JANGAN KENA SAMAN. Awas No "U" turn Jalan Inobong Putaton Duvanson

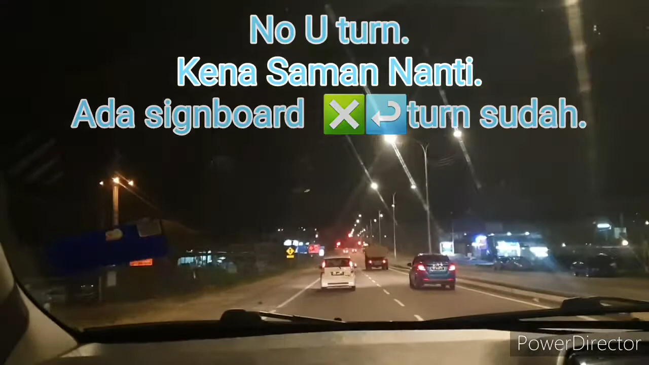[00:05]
Terutamanya yang di penampang Ingat-ingat yang suka U-turn di sini Jangan lagi kamu U-turn
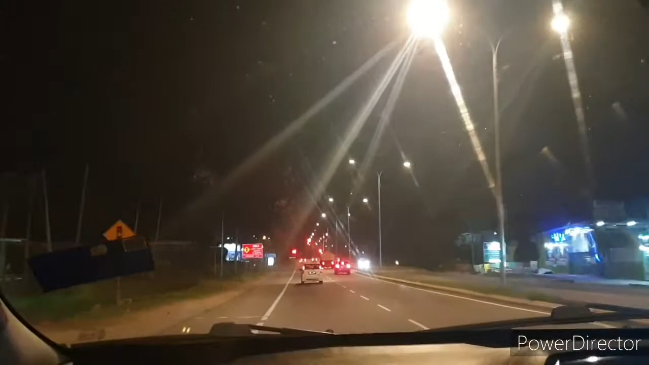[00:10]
Sain board sudah naik Kalau kamu U-turn boleh kena saman sudah Ini jalan yang selepas
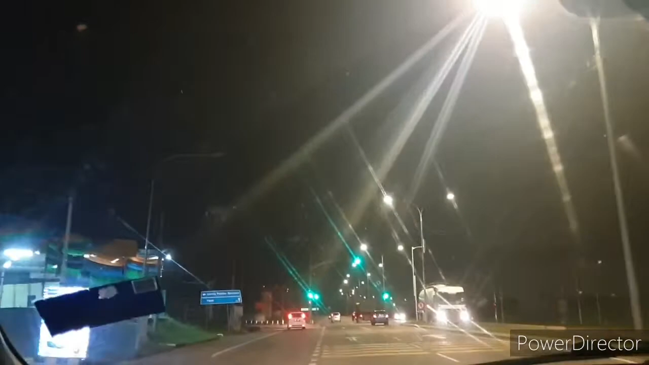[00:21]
Rana dapat topi itu jalan ke Papa Lamak Ramai yang suka U-turn di sini kan Jalan Inabong, Putaton, Bandason
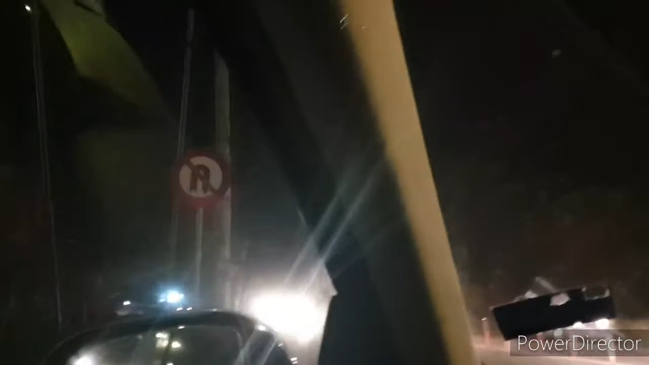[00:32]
So janganlah kamu U-turn sini Nanti kamu kena saman Kalau kamu mau U-turn Boleh jalan naik sikit Di sini ada satu simpang sebelah kanan
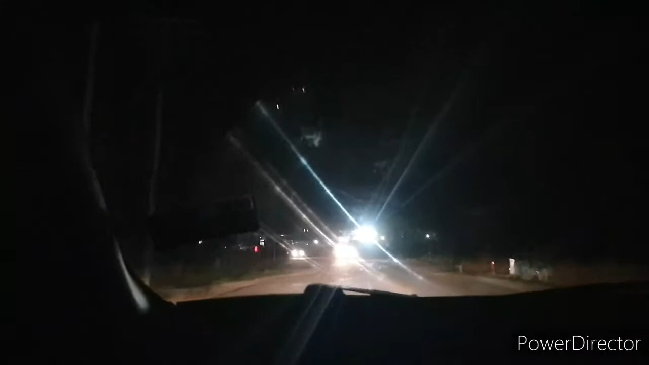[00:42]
So kamu biarlah jalan jauh sikit Keselamatan diutamakan Saman dielakkan So di sini kamu boleh U-turn Tidak kena saman ini Tidak salah dari segi undang-undang Sekian Info Trafik Selamat menikmati